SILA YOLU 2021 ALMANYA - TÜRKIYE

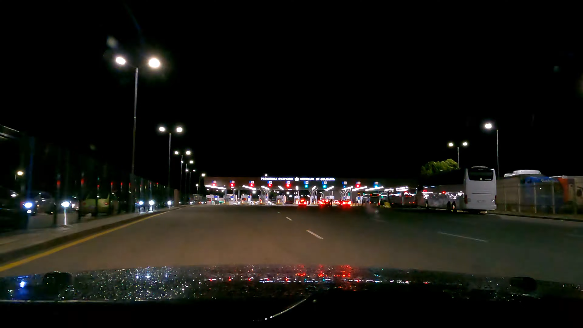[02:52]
Giriş dolu. Türkiye girişi çok kuyruk var. Türkiye çıkışı Bulgaristan'a giriş.
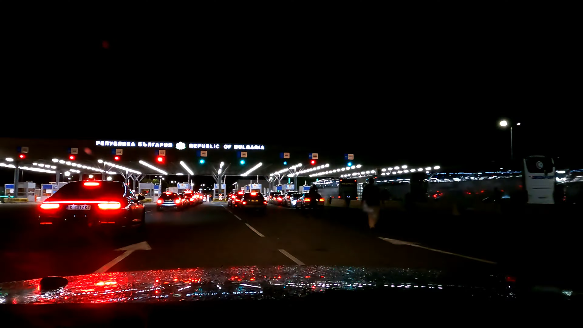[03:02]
3 kapı çalışıyor şu an. Her kapıda da aşağı yukarı 10-12 tane araba var.
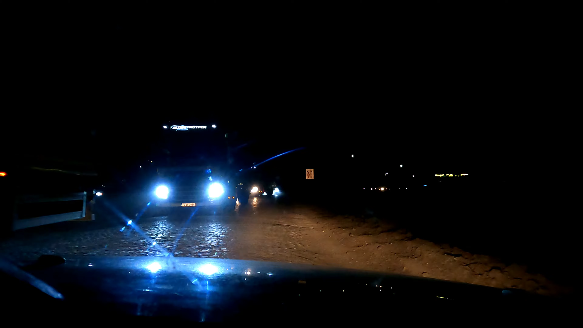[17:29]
Yine geldik Bulgaristan'ın meşhur yollarına. Karşıdan bir düzine gurbetçiler geliyor. Türkiye'ye gitmek istiyor. Biz de Almanya'ya doğru gidiyoruz. Yolu görüyorsunuz. Bir de bu tarz yollara 16 euro otoban parası alıyorlar arkadaşlar. Ben vazgeçtim Bulgaristan'da benzin almaktan. Kızdım biraz.
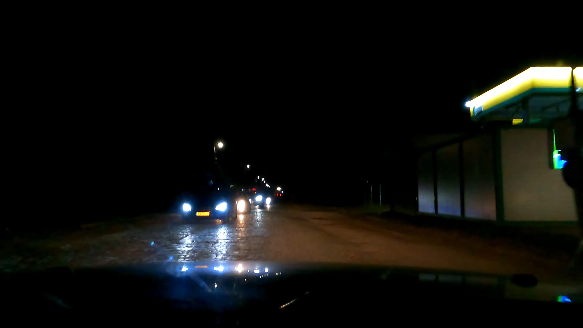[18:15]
Sınırı geçtikten sonra Sırbistan'da benzini fullerim. Bu ne ya? Bu ne ya? Hakikaten ya. Bak insan bir utanır. Avrupa Birliği ülkesi. Bu ne ya?
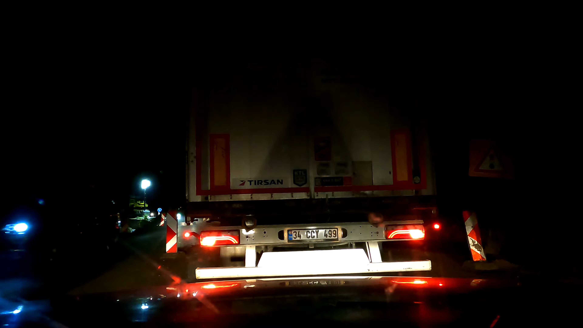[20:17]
Sırbistan'ın çıkışı Bulgaristan istikameti. Yol böyle. 20-30. Gurbetçiler tek tek geliyorlar. çoğunlukla Hollanda plakalı. Hollanda izne ayrıldı. Almanya'nın da birçok bölümü ayrıldı.
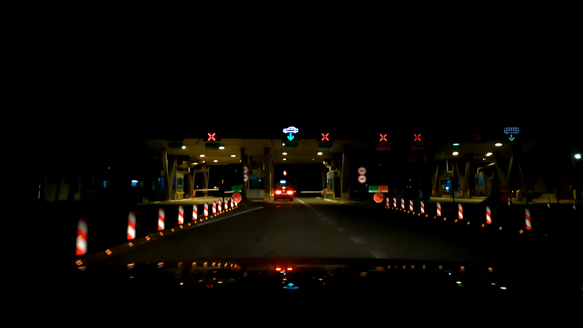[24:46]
Sırbistan'a girdik. Sırbistan gümrüğü 5 dakika bile işlem sürmedi. Hemen geçti de. Şimdi Niş istikameti gidiyoruz. Aşağı yukarı Belgrad'a 300 km olmalı. Dediğimiz gibi Niş istikameti gidiyoruz. Biraz sonra otoban gişeleri olmalı. İlk otoban gişesinden biletimizi çekeceğiz.
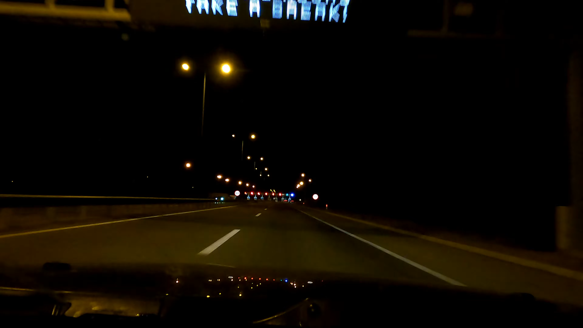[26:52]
Sırp devletine borçlanıyoruz. Sonra da ödeyeceğiz bu olarak. Ödediğimizde size yine söyleriz. Önce bir biletimizi keselim. Al bileti. Devam et.
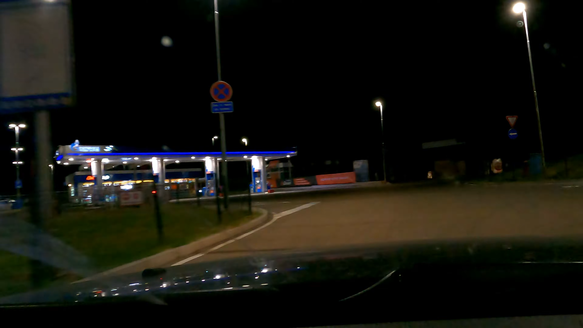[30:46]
Gösterge 35 kilometre diyor. Hemen fulleyelim.